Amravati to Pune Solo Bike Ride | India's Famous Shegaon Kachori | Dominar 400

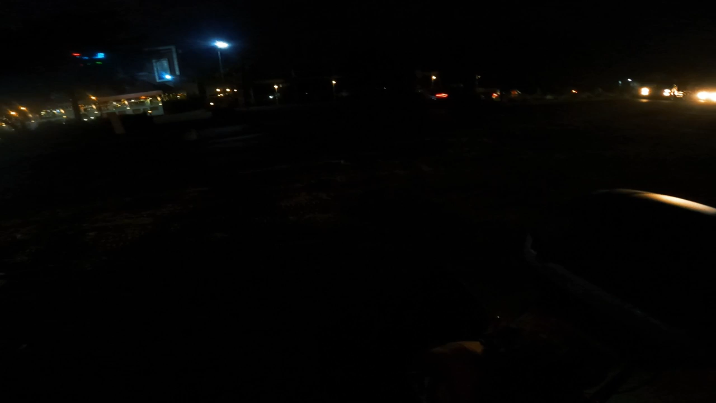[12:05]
और यहाँ पे ऑलमोस्ट जब से मैंने टाइम लैप्स लगाया था सनसेट का उसके बाद ऑलमोस्ट 1 घंटा हो गया।
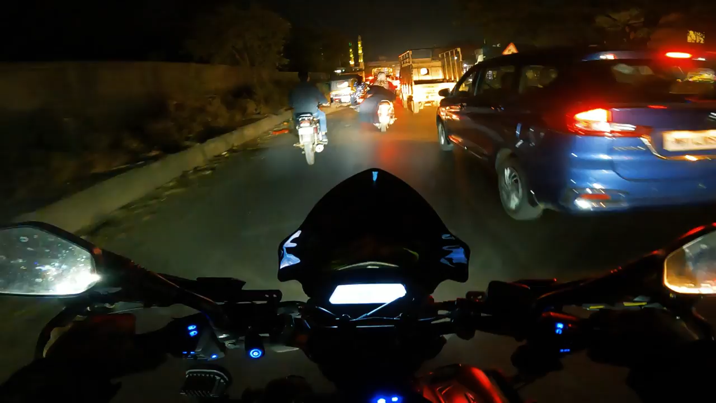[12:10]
वेलकम टू अहमदनगर। ओह लुक एट दिस,
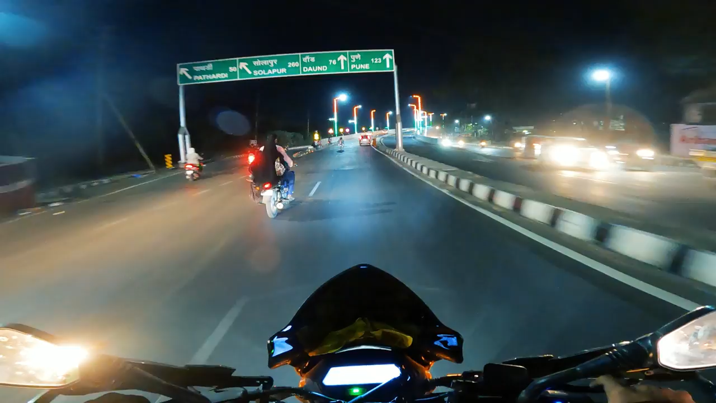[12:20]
कितना अच्छा किया है ये सब। ये जब से ब्रिज बना दिया है तो कोई टेंशन नहीं है अभी, टकाटक। अभी इतनी ठंड बढ़ चुकी है बाबा, हाथ मेरे नम हो रहे हैं, और ठंडी ये अंदर घुस रही है।
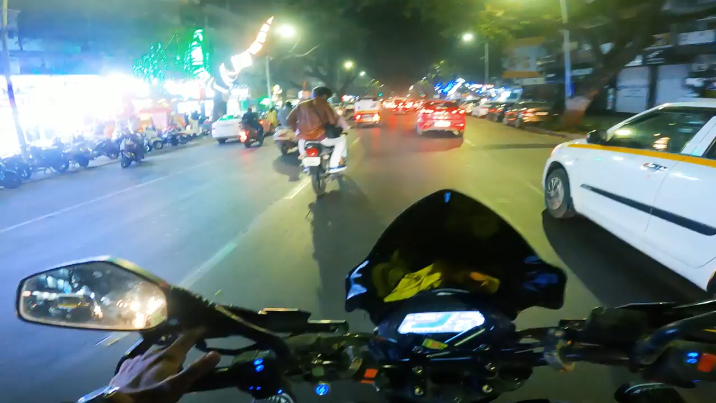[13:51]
लेकिन ये मेरे को समझ नहीं आता ये क्या मेंटेलिटी है सच्ची में। फाइनली रीच पुणे। लास्ट के जो 20 या 30 किलोमीटर थे वो एकदम हेक्टिक थे।